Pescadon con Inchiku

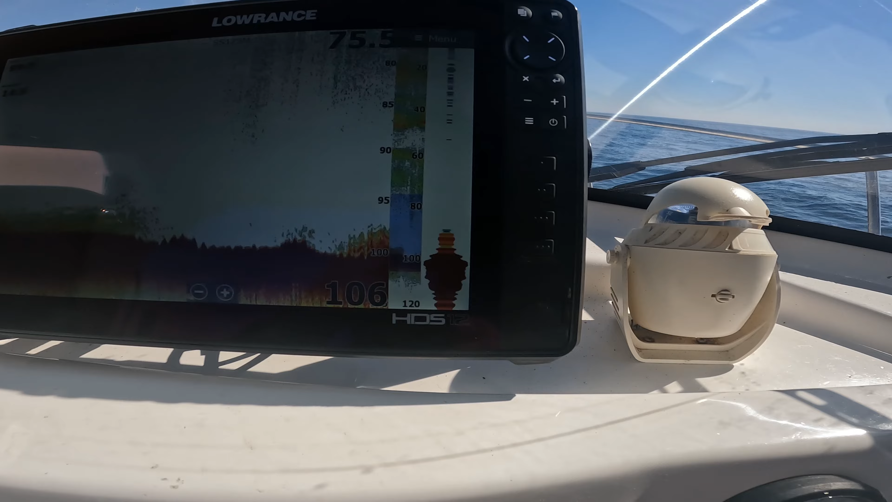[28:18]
Estamos a 5 metros de donde pescábamos. No 4 metros.
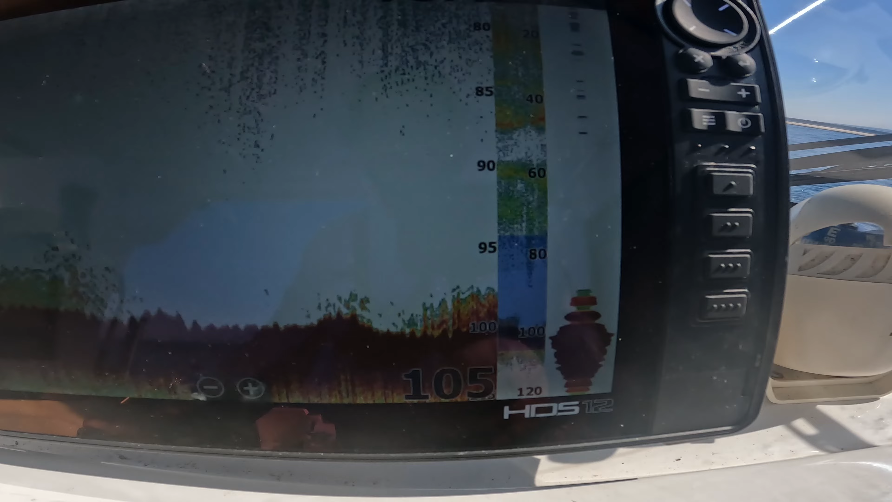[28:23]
Venga, ¿veis? Esta es la otra subidita. Esta es la subidita y aquí es donde estamos parados. Así que ahora sí que nos hemos parado a un metro, metro y medio.